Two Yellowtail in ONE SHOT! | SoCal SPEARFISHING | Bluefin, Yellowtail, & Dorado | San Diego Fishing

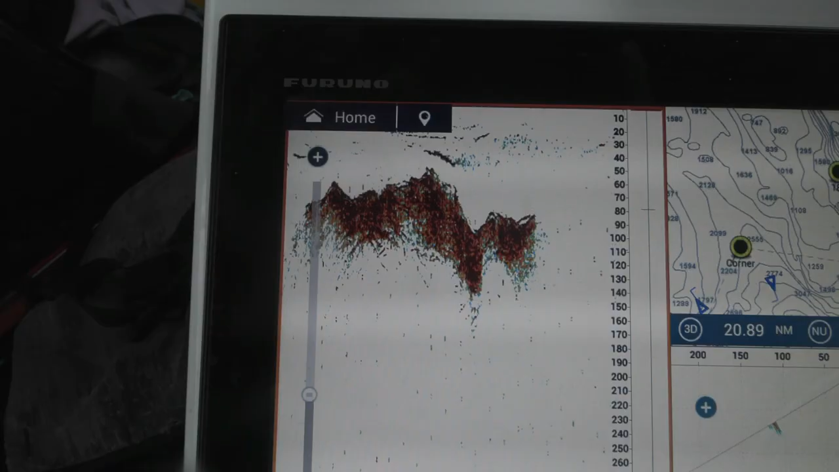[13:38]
He saw a pretty good meat wall on the sonar, so
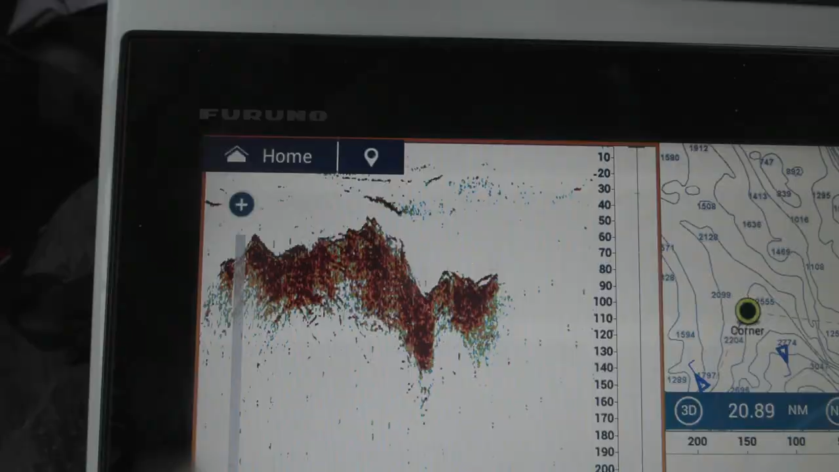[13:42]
just got in the water, didn't even kick out from the boat, dove down.
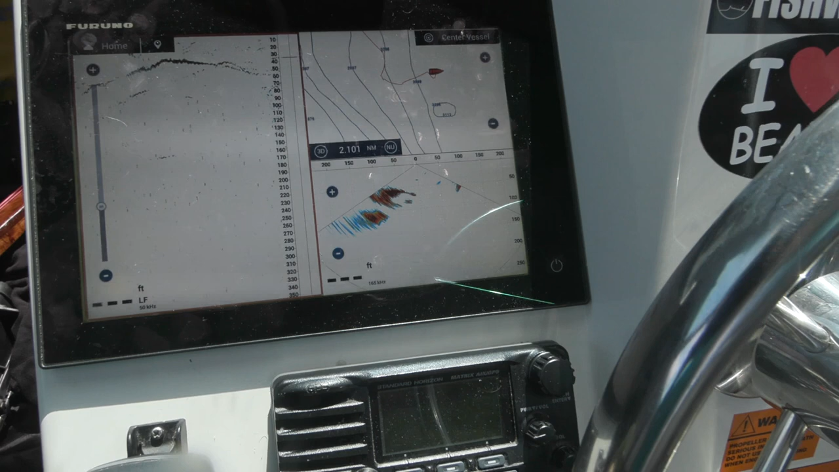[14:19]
Looks like we got some fish coming under the boat.
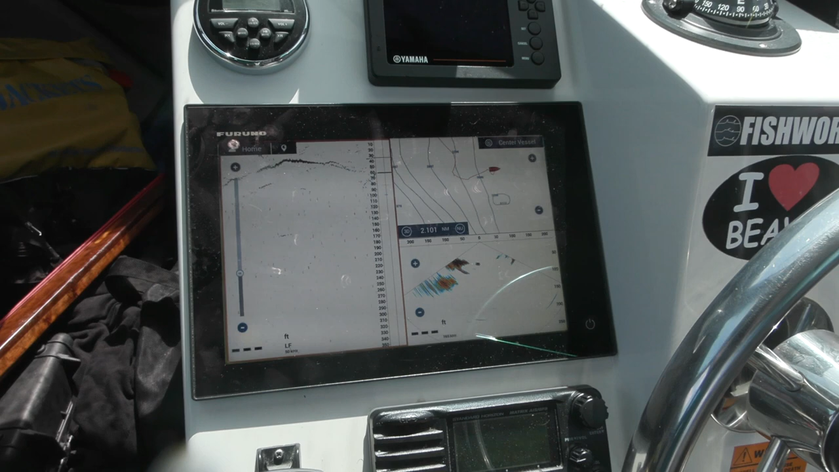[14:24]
Got the boys in the water. On the left side of the boat, actually, this far side.